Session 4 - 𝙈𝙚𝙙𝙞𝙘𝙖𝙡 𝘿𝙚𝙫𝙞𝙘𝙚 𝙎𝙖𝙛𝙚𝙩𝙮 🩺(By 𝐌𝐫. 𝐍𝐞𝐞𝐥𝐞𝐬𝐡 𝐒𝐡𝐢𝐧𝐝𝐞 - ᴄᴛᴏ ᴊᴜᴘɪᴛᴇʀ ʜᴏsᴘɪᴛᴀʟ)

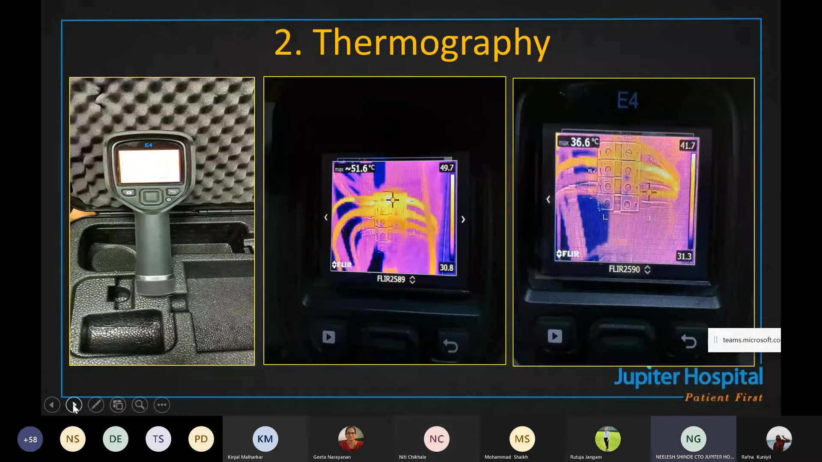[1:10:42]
After refitting everything, you can see that now it has come to 36.6. So this is very, very easy tool to handle. Biomedical engineer also can do it. They can handle it and they can able to make out whether there is any loose connection. Okay. So these are, as I told you, there are medical equipment,